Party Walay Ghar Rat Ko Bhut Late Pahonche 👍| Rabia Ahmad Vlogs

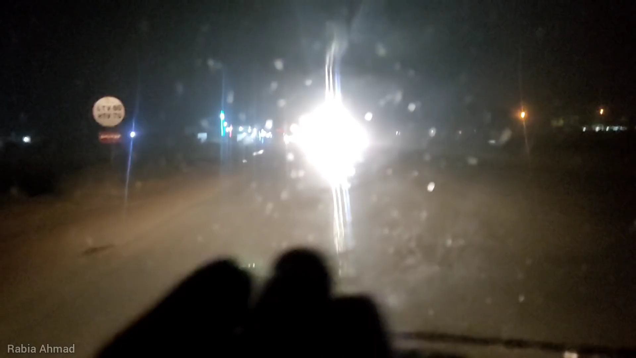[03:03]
تقریباً سیون کلومیٹرز جو ہے نا ہم اس روڈ پہ جانا ہے ابھی آگے کنٹینیو انٹر چین سے اترے ہوئے یقین مانے کہ ہمیں پورا ایک گھنٹہ ہو گیا ہے یہ جھنگ روڈ ہے پتہ نہیں کون سا روڈ ہے یقین کریں کہ بندہ نا اس گاڑی اس روڈ پہ گاڑی لے کیا نا سمجھ لیں گاڑی کے ساتھ بھی دشمنی ہے اور اپنے ساتھ تو بہت بڑی دشمنی ہے اتنا گندہ روڈ میں نے اپنی زندگی میں نہیں دیکھا